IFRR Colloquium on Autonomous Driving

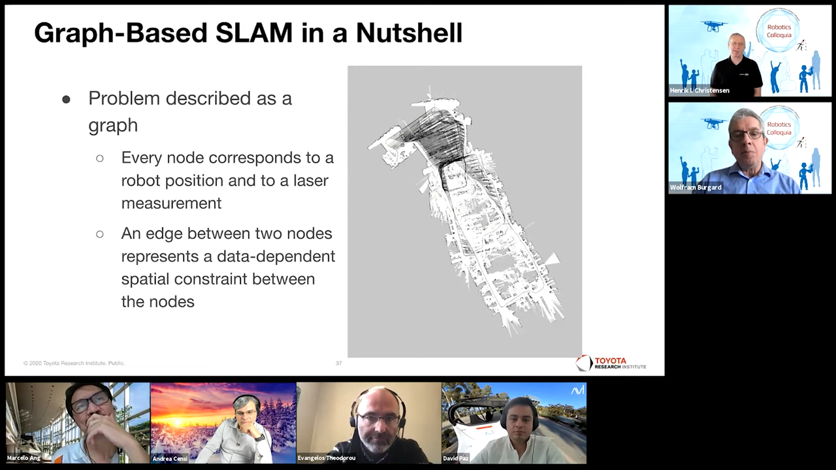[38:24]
And the nice characteristic of these mass spring systems is that they converge to a minimum energy configuration, not the minimum energy configuration, but one. So ideally, so this is our mass spring system.
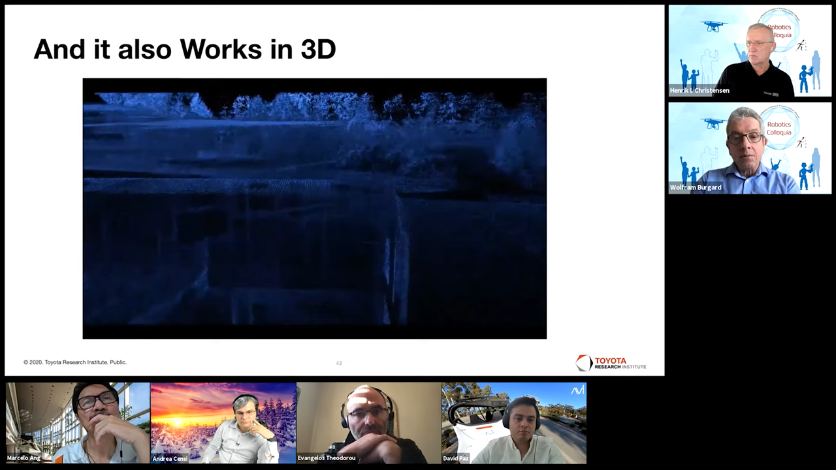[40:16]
recorded with a sensor head and a quadrotor that we use to actually fly over the Freiburg campus.
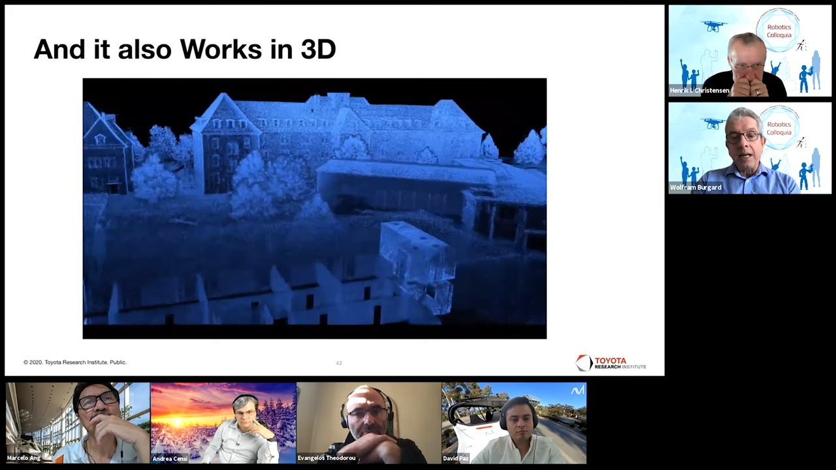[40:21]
And can get highly accurate maps for that purpose that are then used in automated vehicles nowadays.
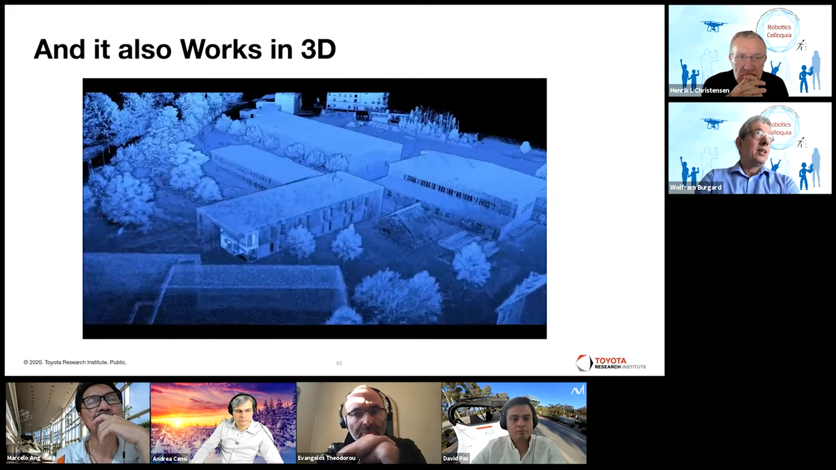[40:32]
And for driving, there's different approaches. Like this is called a dense 3D map. It's something that some of the companies are using. Other companies are looking more into sparser representations, so-called HD maps. This is also something that we favor at TRI, where we basically take LiDAR and camera-based information into account and create a big optimization problem out of this. We do have actually an infrastructure to
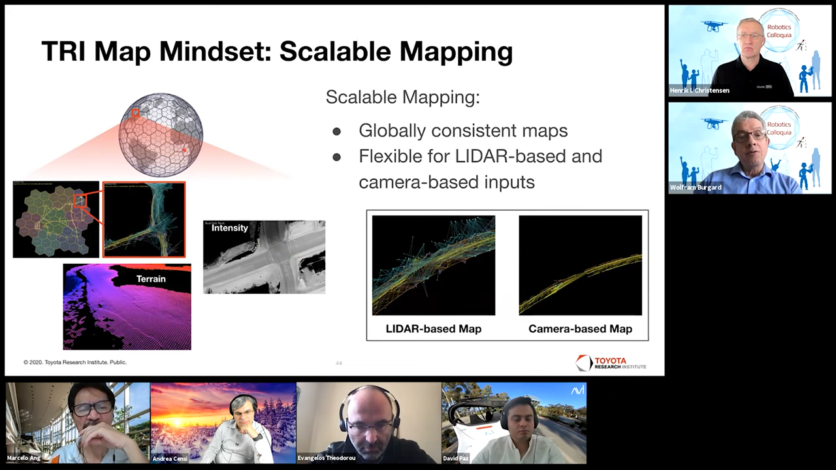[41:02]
do this on a very large scale, so on an Earth scale, to store these maps, retrieve them, and also perform optimizations on that scale.
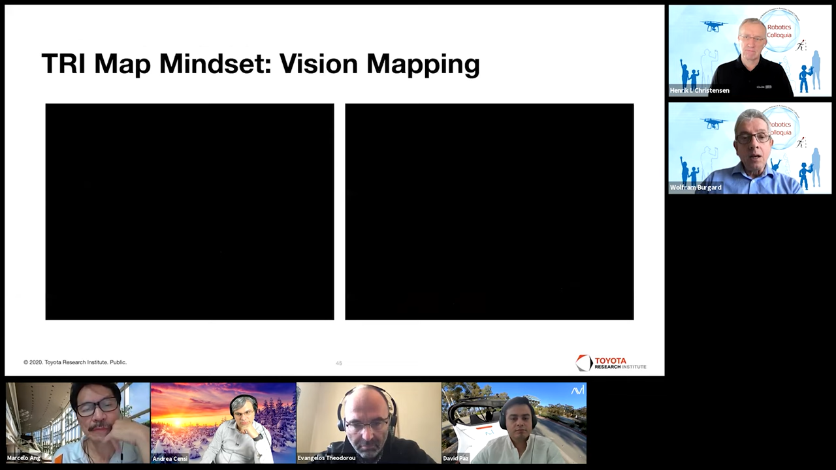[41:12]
And here is some like footage of like the maps that we are learning from vision data, for example. And on the right hand side,
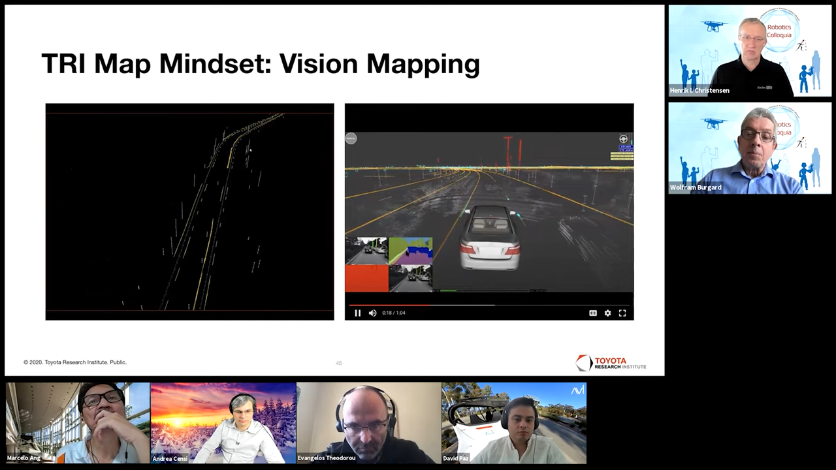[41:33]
you see a simulation of our vehicle in these maps with also some semantic segmentation, which I'm going to speak later about. Yeah, and with that, I'm going to stop here again and ask the panel to further drill holes into me.
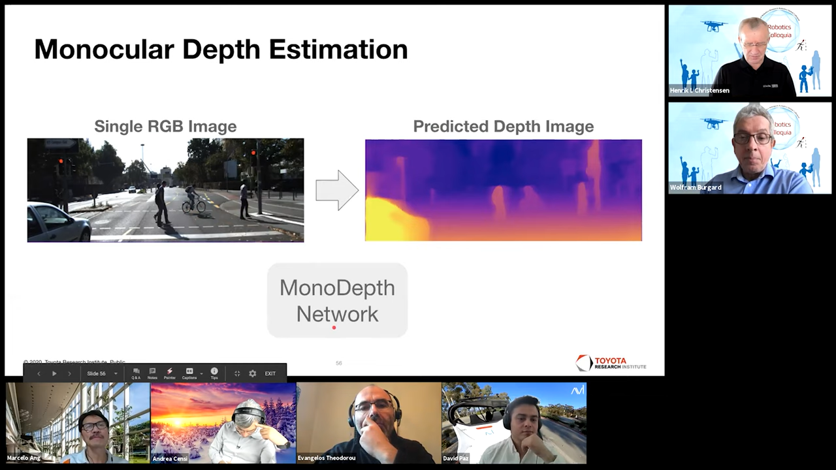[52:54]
calculating a depth value for every pixel in your image. And this is what is called a mono-depth network. That's what we want to arrive at. How can we do this, or how can one do this?
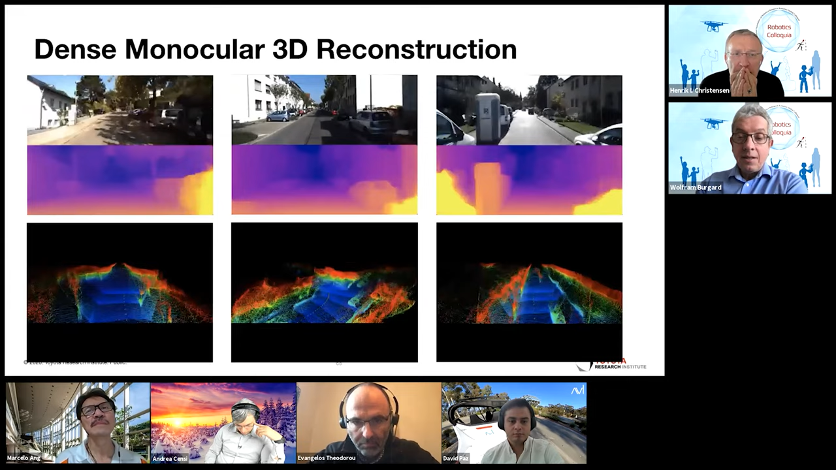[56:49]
Unfortunately, they're not synchronized, but 3D LiDAR scans always look great. And from that here, you can actually see the accuracy of that. You might not argue Wolfram, but this is kind of like fake.
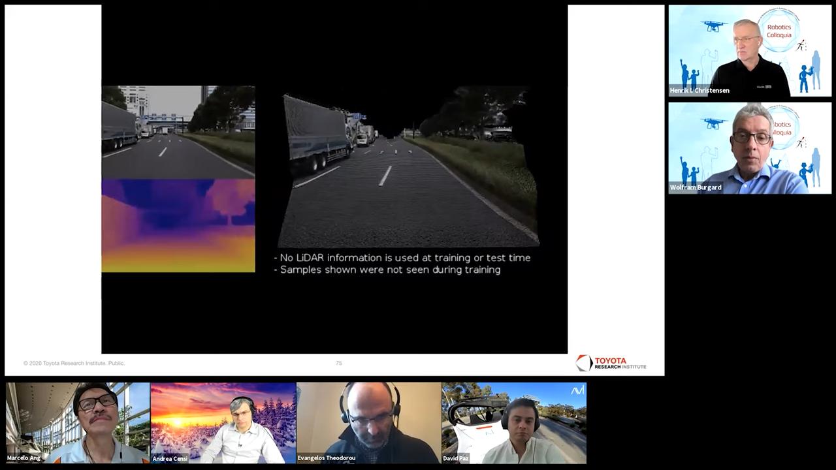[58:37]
Here's there's a lot of specular reflections in the camera images.
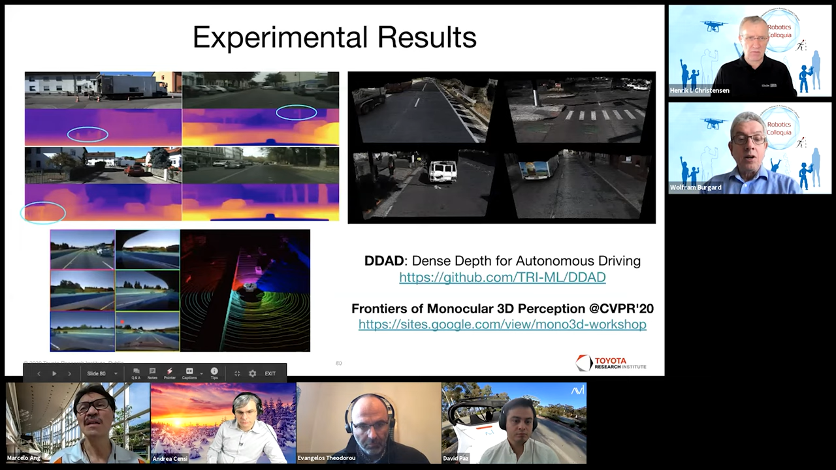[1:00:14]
or the simulation of 360 LiDARs from the surround view images of our vehicles. Good. So guns, very briefly, real-time panoptic segmentation is a work that we also published last year, CVPR.